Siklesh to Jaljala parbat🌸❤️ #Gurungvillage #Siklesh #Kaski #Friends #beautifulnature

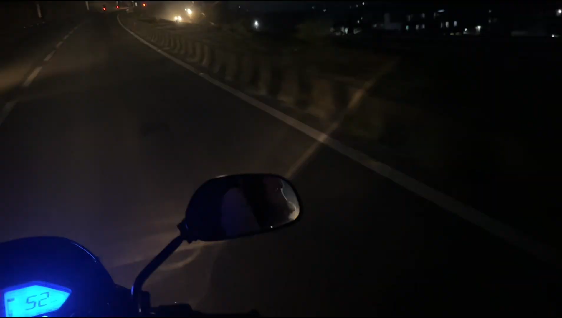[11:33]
बाटोमा पनि लाइट रहेन छ है अरू न्यु रोडको बाटोमा छैन हिमाल हेर्नु विकासित भन्दै होइन रहेछ देखिएन